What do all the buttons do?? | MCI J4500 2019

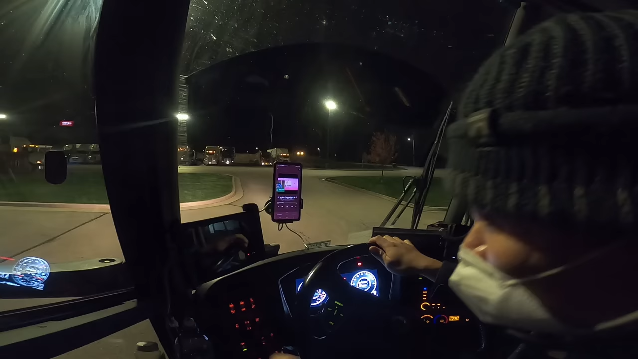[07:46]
this comes in handy when drivers are switching out in the middle of the night on long multi-leg
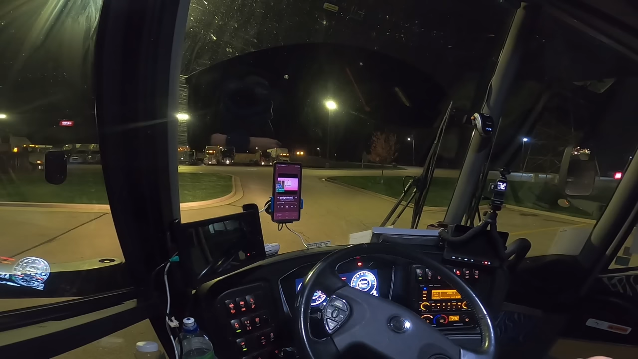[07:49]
trips a driver handing the coach over to the driver relieving him or her would need to do paperwork as well as collect their personal belongings in the cockpit next to that is the panel light switch this